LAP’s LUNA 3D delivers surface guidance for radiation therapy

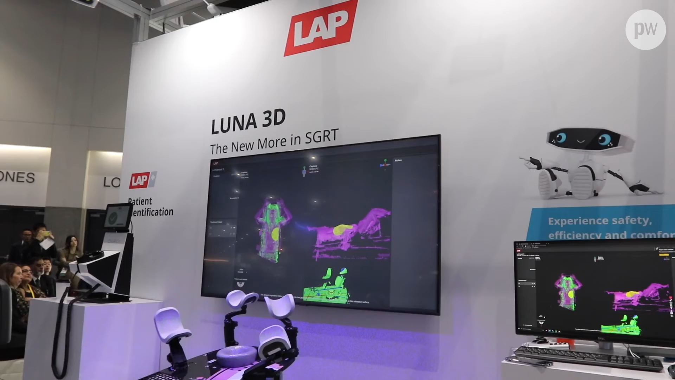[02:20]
So what we wanted to do is include that functionality into our service guidance system in a virtual environment and this greatly saves time when setting up the patient and getting them ready for their first treatment.
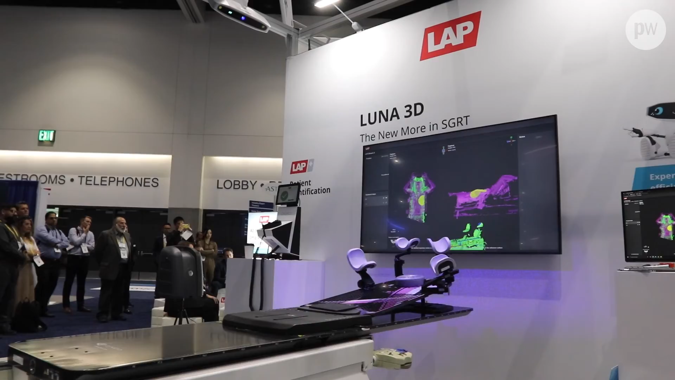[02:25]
We've only just scratched the surface there's so much more to Luna 3D.